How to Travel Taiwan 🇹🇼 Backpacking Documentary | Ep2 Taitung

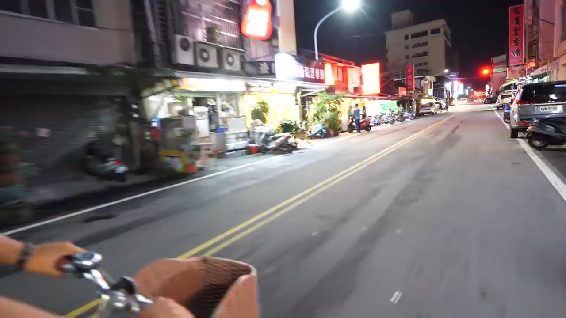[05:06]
With all of the neon lights and Chinese writing, we just had to follow our nose and hope something appealing would present itself.